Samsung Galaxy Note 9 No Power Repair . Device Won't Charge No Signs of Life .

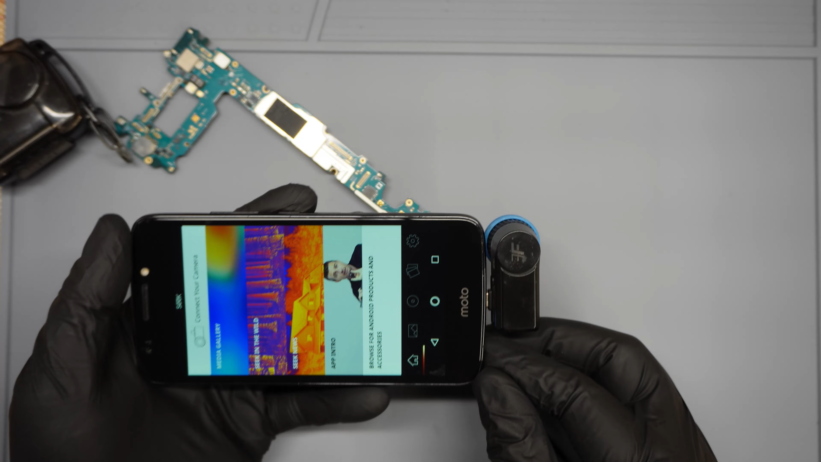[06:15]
app automatically so i actually prefer to use the android version because it was so many customers calling me on my phone um so every time i had it connected to my lightning connector i'd have to i'd be interrupted in the middle of like almost every repair so uh now i now have a dedicated phone it's just a cheap motorola phone this comes in micro usb it comes in um lightning uh and usbc so there's three different versions of this
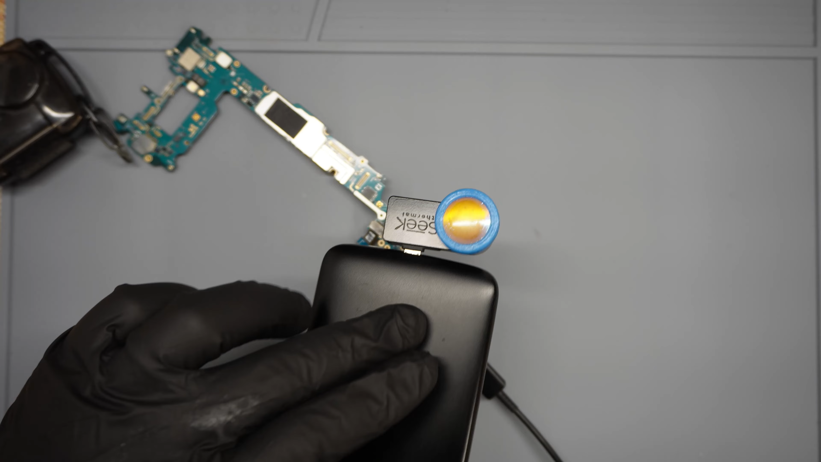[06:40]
uh thermal camera okay so let's go ahead and just kind of hover over the board and see if we see anything light up the great thing about using a macro lens on the seek compact
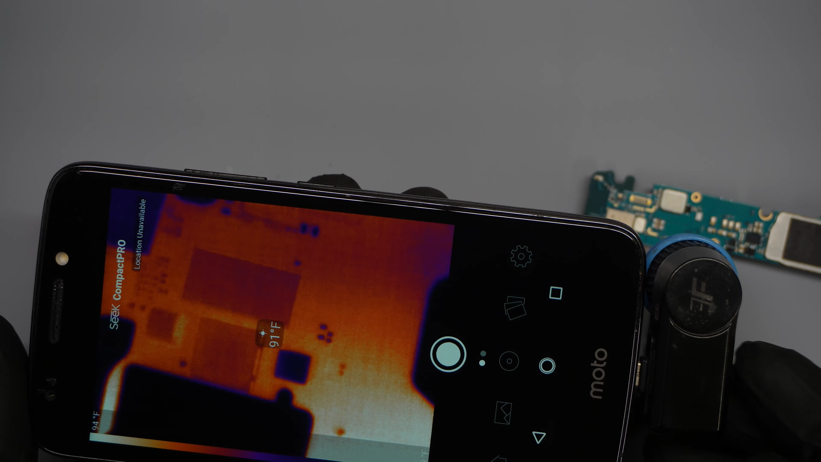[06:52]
On screen: spot 91°F
pro is that i can literally see like all the small components around the whole entire board so you could even make out like the letters and the wording on like you know chips and stuff like that too so really
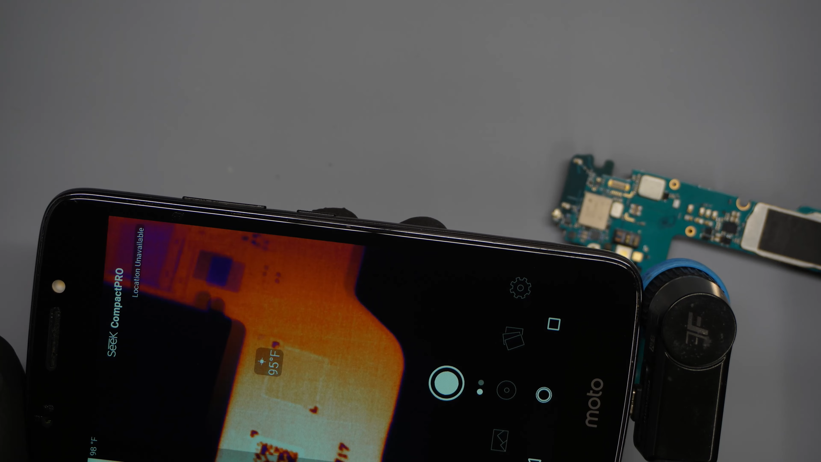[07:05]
good tool to have so something is getting hot i could even feel it with my gloves on so something is getting hot around this area we're gonna go ahead and try to pull this shield off and see what's getting hot under there this is a shield right here the one that was getting
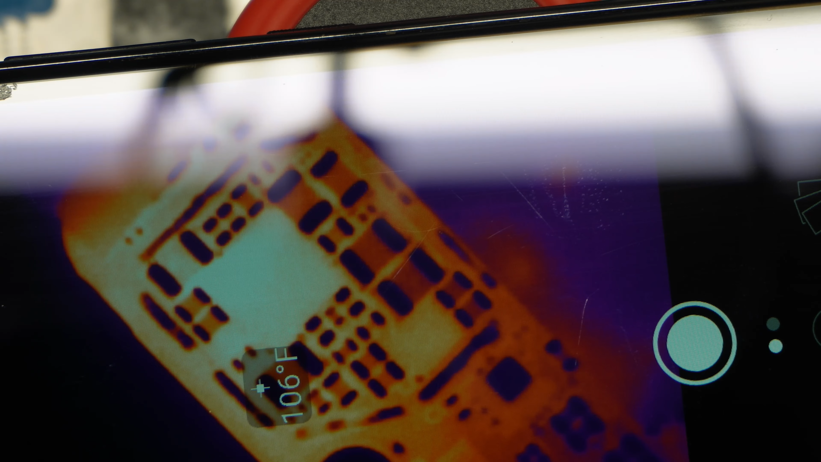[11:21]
On screen: spot 106°F
think my my best approach to this is just to remove the the chip and to see if these caps the dial reading on these two caps that are over here towards the left if we get the reading to come back so let's go ahead and just start with that and see we were able to restore the the voltage drop reading time